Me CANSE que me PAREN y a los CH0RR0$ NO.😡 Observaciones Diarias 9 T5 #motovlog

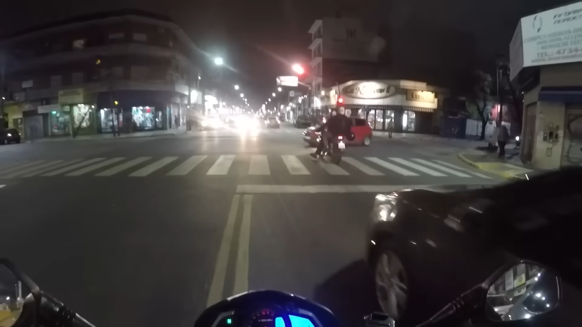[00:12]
Si estos no son chorros, le pego en el palo.
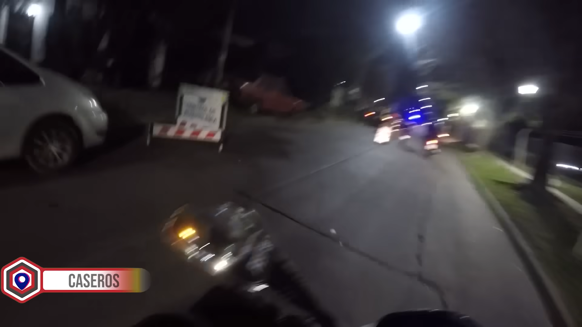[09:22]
Ah, cómo te gusta la cámara. Qué hija de... ¿Cómo va? Hola, caballero. ¿Todo bien? Buenas noches. Buenas noches. Control de documentación. Dale.
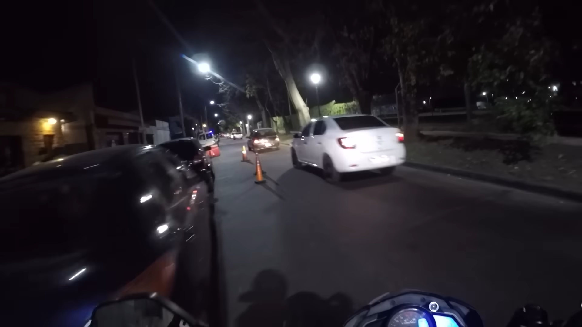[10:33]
Ah, la cantidad de motos que pasaron después solo me pararon a mí.
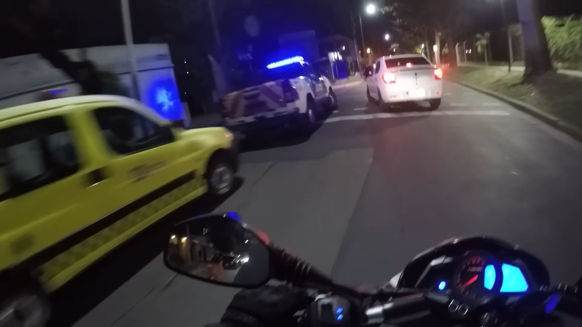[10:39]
Este es el tema de tener cámara y haber subido videos con lo de tránsito,
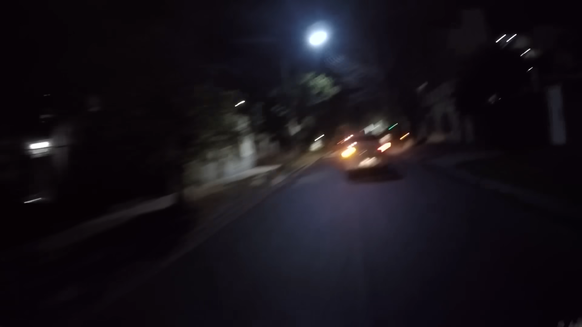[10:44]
que cada vez que te ven te paran. Pero bueno, mientras tenga todo en regla no me puedo quejar. Datazo es el de la BTV, ¿eh? Cuando me lo pidió sí me quedé pensando, dije, che, ¿la tengo la oblea? Sí, sí, la tenía. Pero datazo, o sea, vos imaginate que no tenés la oblea, es motivo de retención, ¿eh?
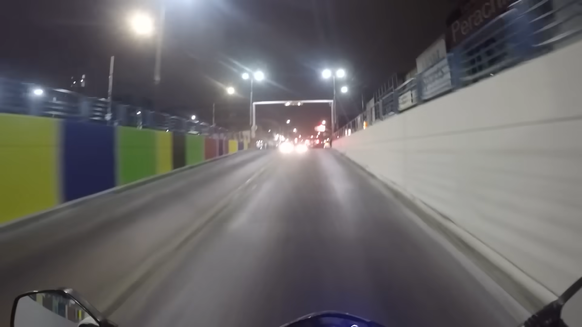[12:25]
Si estos no son chorros, le pego en el palo. Mirá, mirá la pinta que tienen, boludo.